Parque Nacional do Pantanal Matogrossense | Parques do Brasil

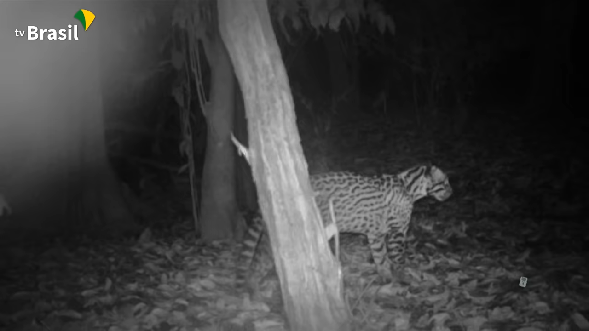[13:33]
Com a ajuda de câmeras especiais conseguimos observar algumas das espécies de animais que passam por aqui como o ouriço cacheiro